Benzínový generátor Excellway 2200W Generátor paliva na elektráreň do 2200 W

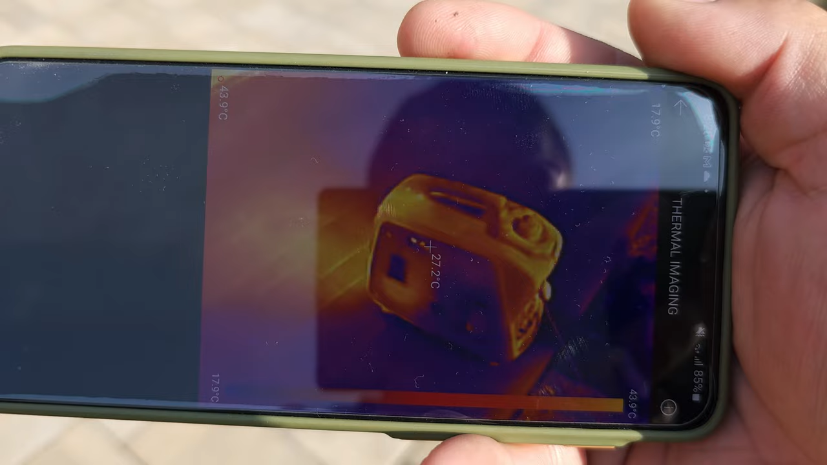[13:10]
On screen: spot 27.2°C, scale top 43.9°C, scale bottom 17.9°C
kde teploty na plastových prvkoch nepresahujú 30 stupňov, čo je úplne v pohode.
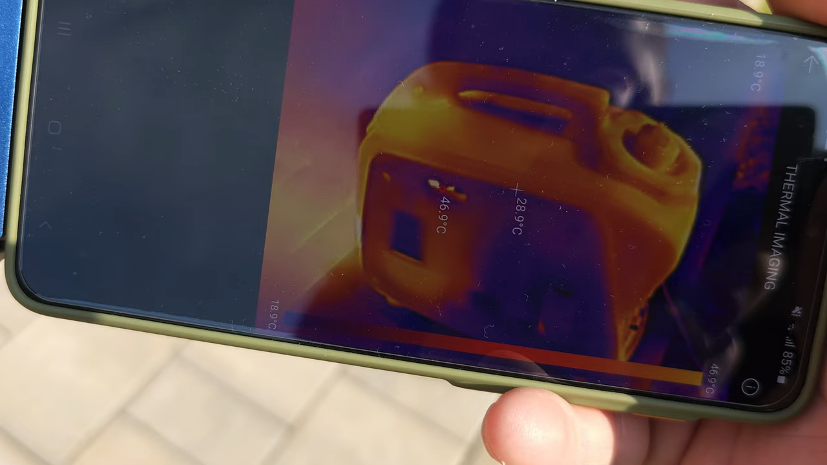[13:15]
On screen: spot 28.9°C, scale top 46.9°C, scale bottom 18.9°C
No, teraz to vidieť, tam niekde miestami, kde je sytič, je 50 stupňov, ale to už meria motorovú časť.
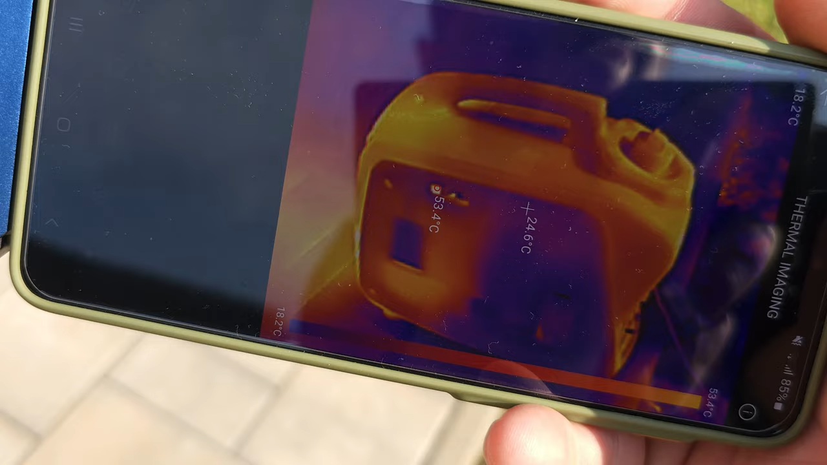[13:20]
On screen: spot 24.6°C, max 53.4°C, scale top 53.4°C, scale bottom 18.2°C
No a ten bakelit, myslím,
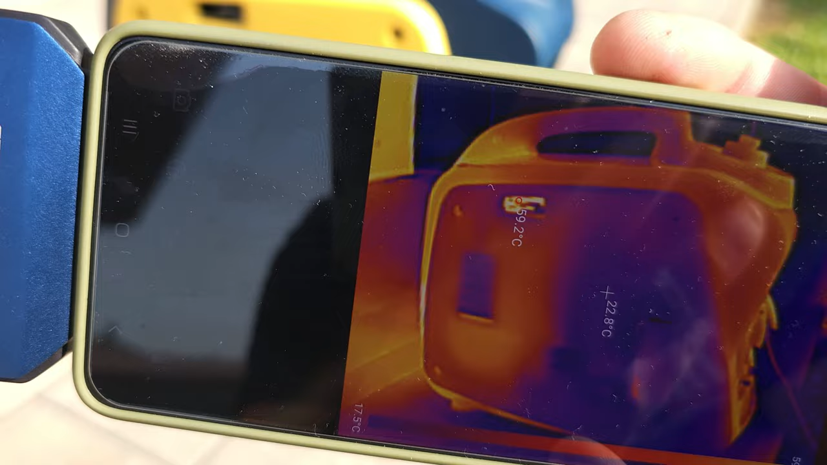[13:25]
On screen: spot 22.8°C, max 59.2°C, scale bottom 17.5°C
že úplne v pohode, zariadenie sa celkom slušne dokáže chladiť. Zhora teploty nepresahujú 45 stupňov.
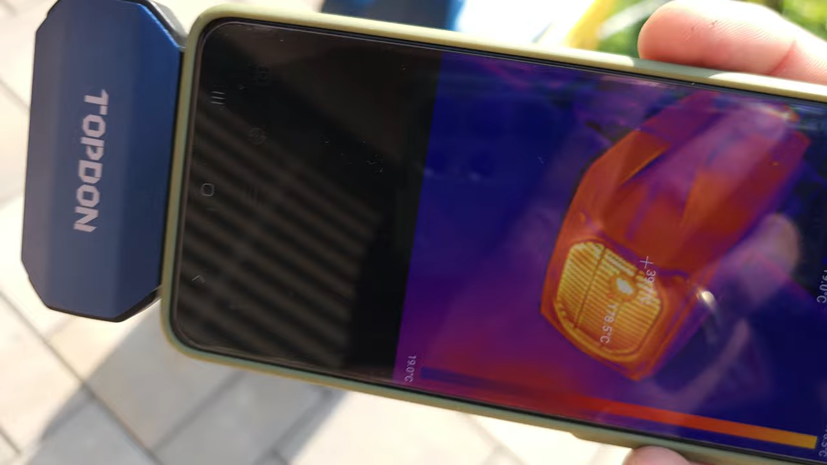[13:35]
Samozrejme vzadu to bude najviac, pretože tu sa meria už výfuková časť,
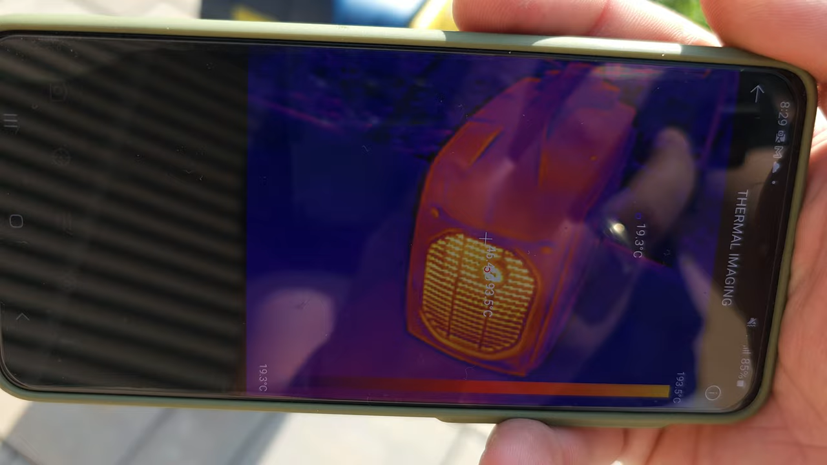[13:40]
On screen: scale bottom 19.3°C
ktorá má už aj viac ako 150 stupňov.
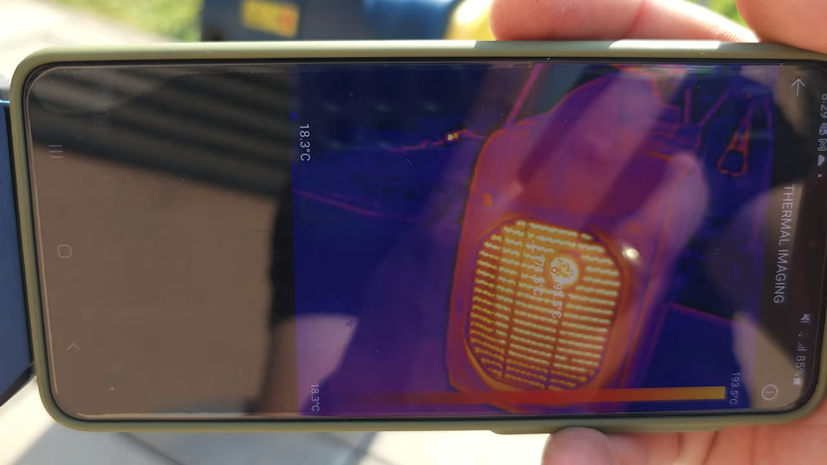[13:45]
On screen: scale bottom 18.3°C
180. No a z ďalšej strany teploty plastových častí nepresahujú 35 stupňov,
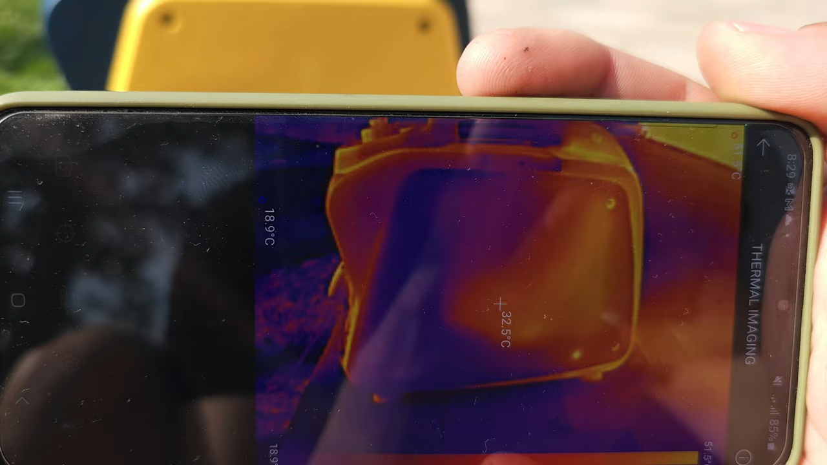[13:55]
On screen: spot 32.5°C
takže zariadenie sa pomerne slušne dokáže chladiť aj pri dlhšom používaní.
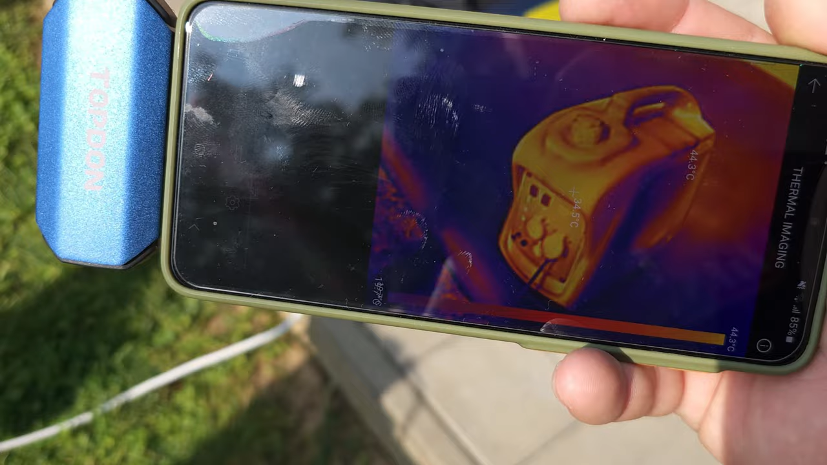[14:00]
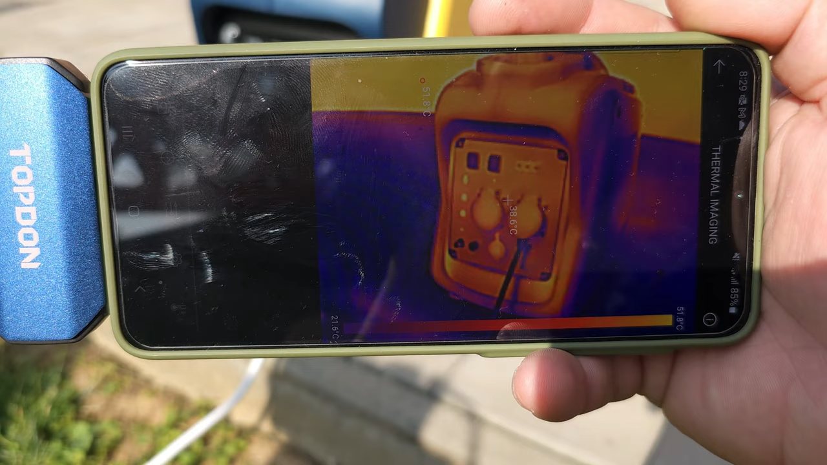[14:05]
No a čelný panel rovnako nepresahuje 45 stupňov.